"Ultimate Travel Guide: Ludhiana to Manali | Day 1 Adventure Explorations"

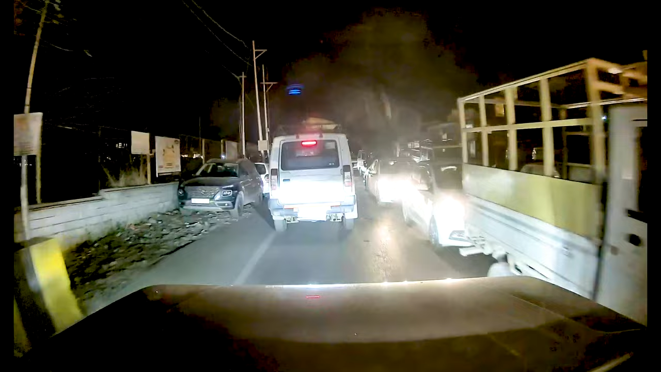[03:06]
क्योंकि रात का वक्त है और हमारे पास कोई होटल नहीं है।
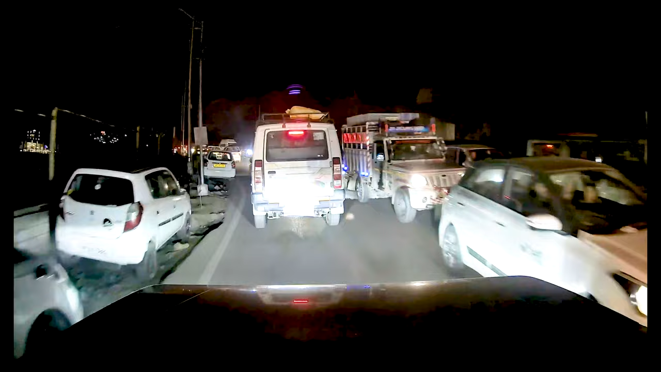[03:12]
बहुत डिस्कशन के बाद यार हमें किसी ने एडवाइस किया कि आप दूसरी साइड जाओ, थोड़ा सा आगे जाओ मनाली में, तो आपको होटल्स मिल सकते हैं। और हम आगे जाते हुए पहुंचे इस खतरनाक पुल की तरफ।
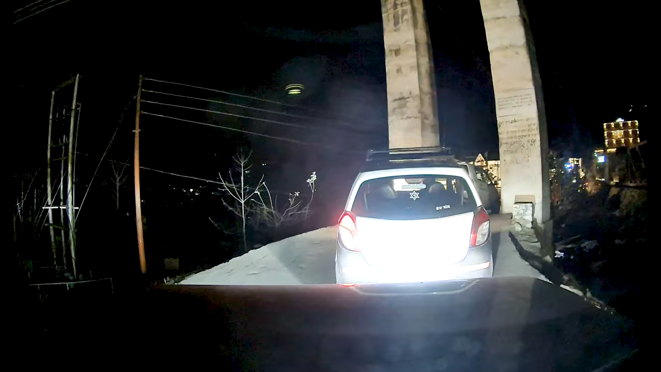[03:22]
इस पुल को देखने के बाद यार मेरे दिमाग में सिर्फ एक ही चीज़ आ रही थी, क्या हमारी कार इस पुल को पार कर पाएगी,
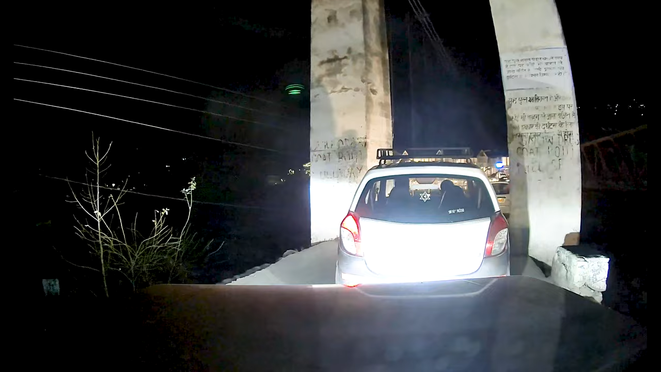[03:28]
क्योंकि बहुत ही डरावना लग रहा है यार, क्योंकि नीचे नहर बह रही है और ये पुल बहुत ही छोटा।
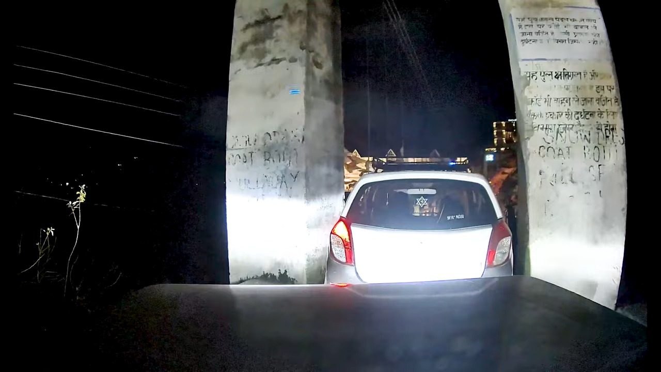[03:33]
अगर सामने से गाड़ी आ रही है तो हमारी गाड़ी जाना तो इम्पॉसिबल है, पर कैसे भी करके इस पुल पे हम चढ़ चुके हैं और धीरे धीरे आगे चल रहे हैं।
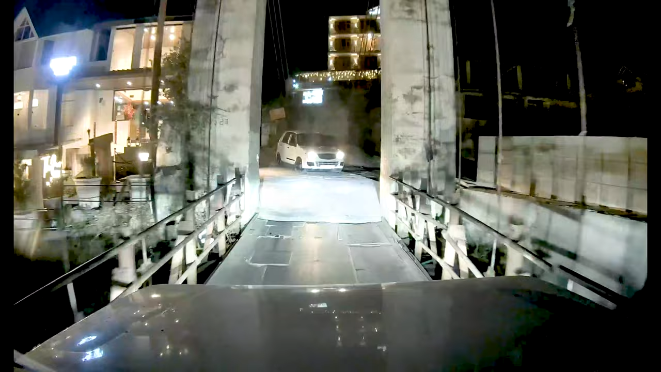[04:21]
थैंक गॉड फाइनली हम इस पुल को पार कर चुके हैं।